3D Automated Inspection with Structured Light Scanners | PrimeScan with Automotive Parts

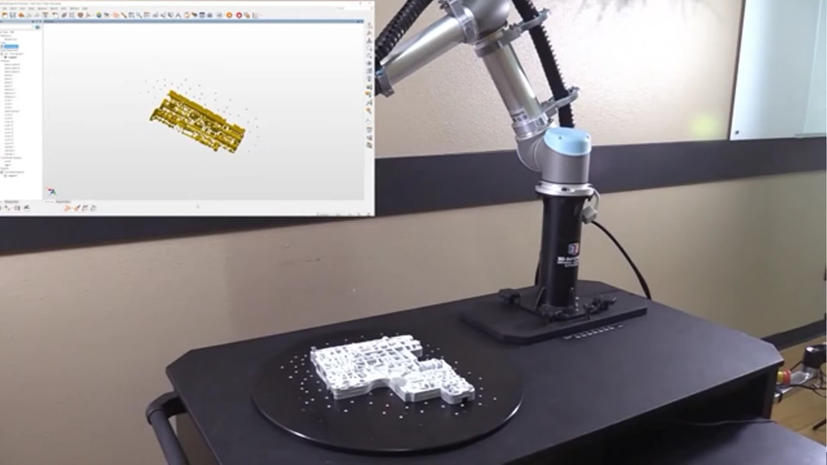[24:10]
Instead of building these scans up one at a time, each scan is taken once, finalized, and then deleted.
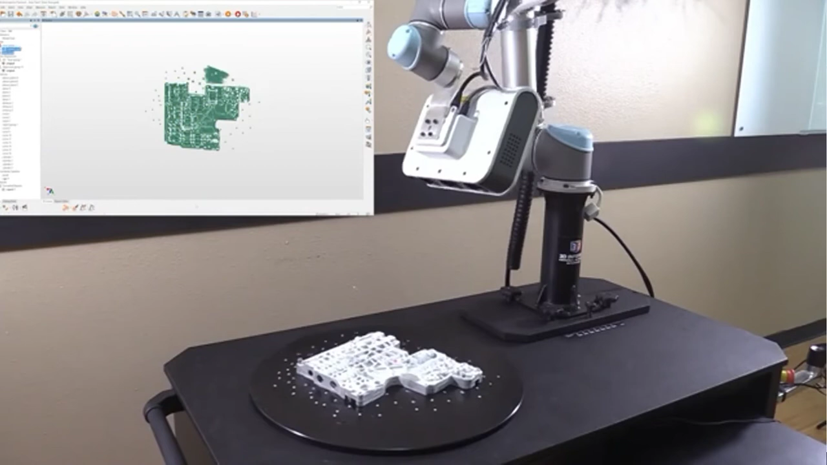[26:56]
Now that all the scans have been completed, they'll then be brought into Polyworks and aligned one at a time,
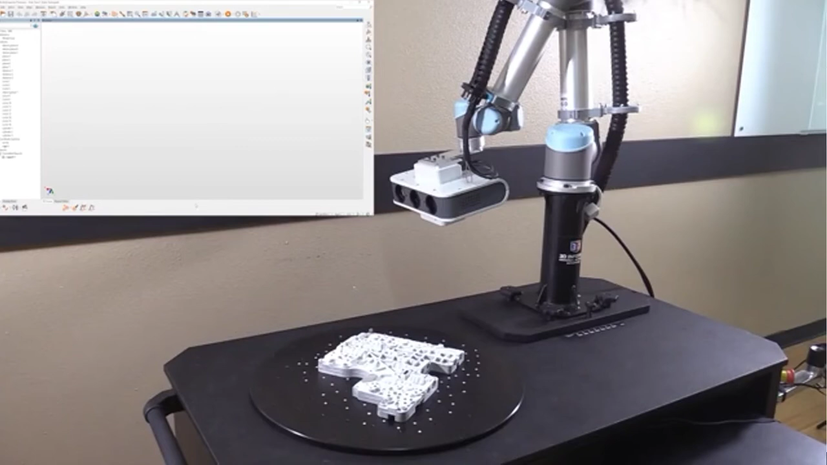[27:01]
based off of that pre-made alignment matrices. So as we'll see here, the first scan will get brought in, then the second one, it will get aligned, and then the third one.
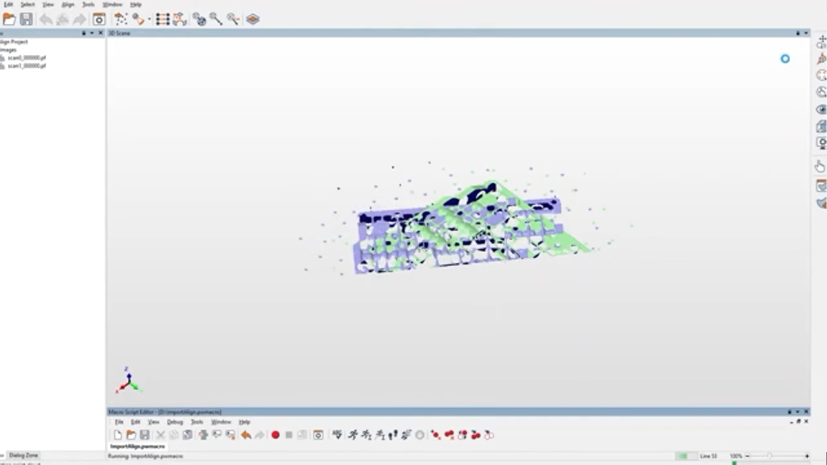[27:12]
And this will continue all based off of the pre-made matrices.
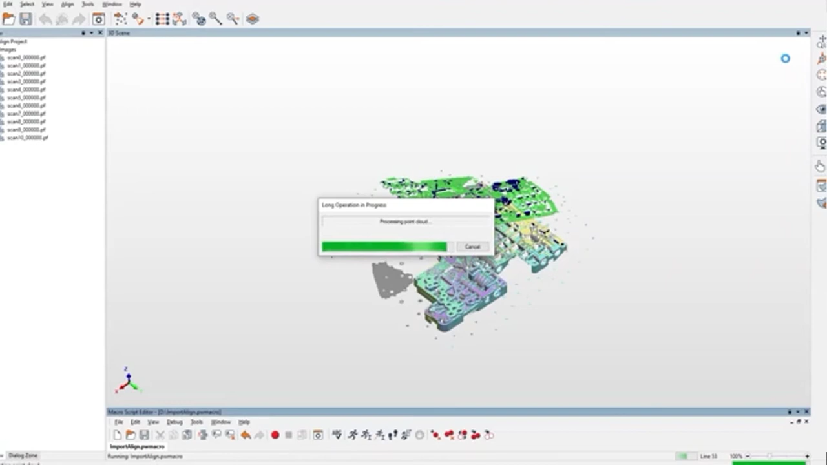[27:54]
So all the scans have been aligned, it's going to merge them all together,
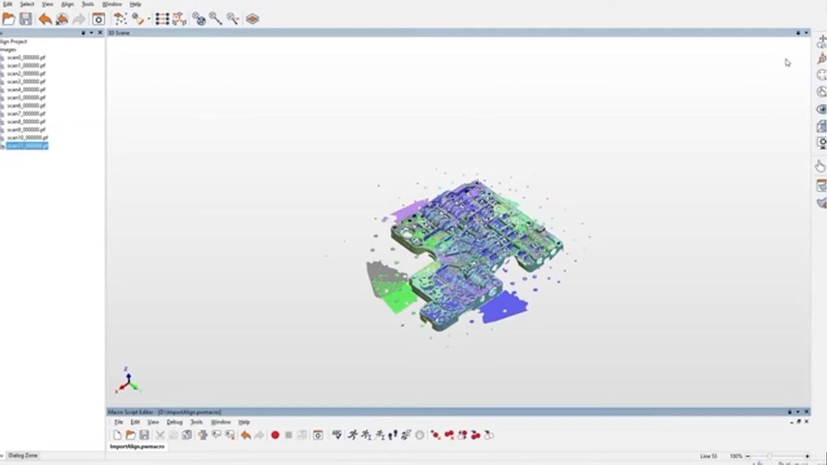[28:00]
and then bring them into a Polyworks inspector to run the analysis.